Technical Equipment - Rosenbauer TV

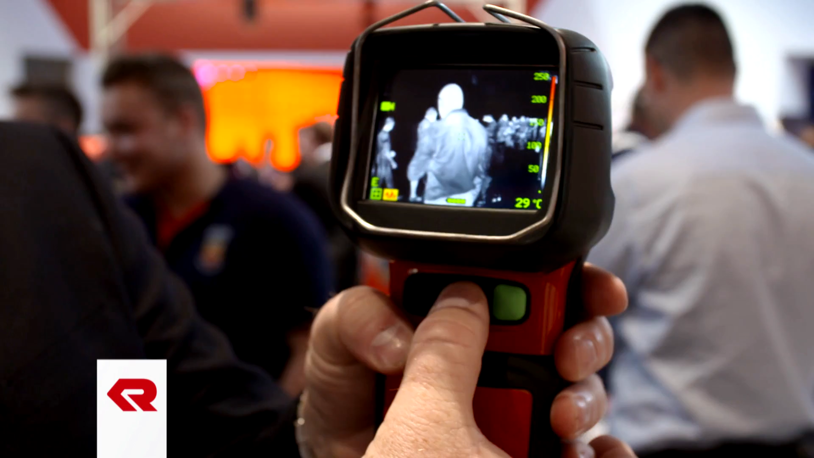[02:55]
With the technical equipment available from Rosenbauer, fire crews have sophisticated,